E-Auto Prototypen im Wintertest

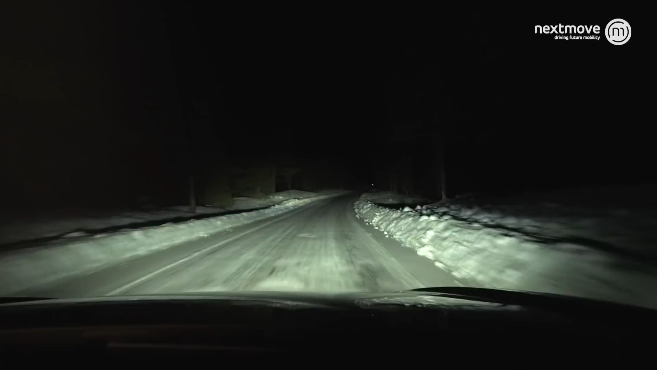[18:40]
Wir haben ein Matrix-LED-Fernlicht, was sich hier automatisch an- und abschaltet. 300 Meter Leuchtweite und eine Nachtsichtassistenz, die Tiere und Menschen über eine Infrarotkamera erkennt. Und Laserbeam-LED 600 Meter. Und da vorne ist eine Testperson und wird angeblinkt. Ich hoffe, ihr habt es gesehen. Also ein Blink-Signal in Richtung des Hindernisses. So nach dem Motto, hey, ich habe dich gesehen. Im Zentral-Display hat er sie mir kenntlich gemacht und zusätzlich aber noch, also in der Nachtsichtassistenz markiert,
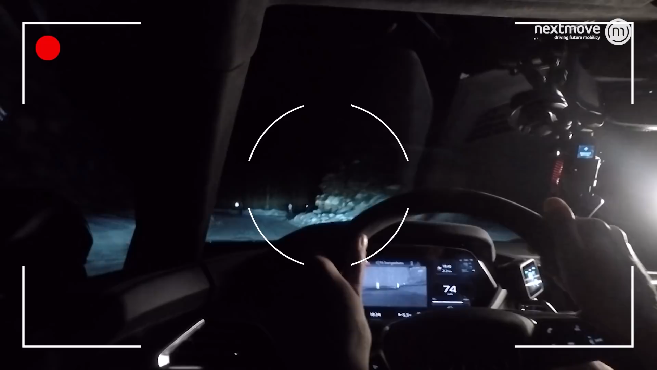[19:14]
zusätzlich aber noch rechts angeblinkt, um auch nochmal beide Parteien sozusagen darauf hinzuweisen, dass man hier im Dunkeln unterwegs ist. Und ihr habt es gesehen, vielleicht auch schwarze Jacke schwer zu sehen, aber die Nachtsichtassistenz hat es geschafft.
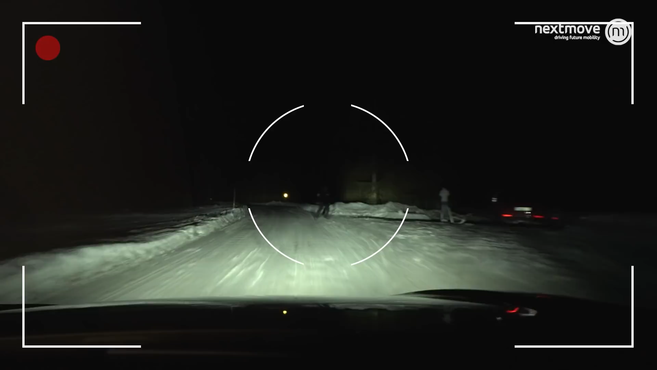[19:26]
Matrix-LED-Licht alleine auf der Straße macht natürlich nur wenig Sinn. So richtig kann das System erst seine Stärken ausspielen, wenn man nicht mehr alleine auf der Straße ist. Ich habe jetzt also ein vorausfahrendes Fahrzeug. Die Kunst ist also rechts und links am Rand, wo also Bär, Wolf und Elch kommen. Entsprechend volle Fernlicht zu machen und mir den Straßenrand auszuleuchten.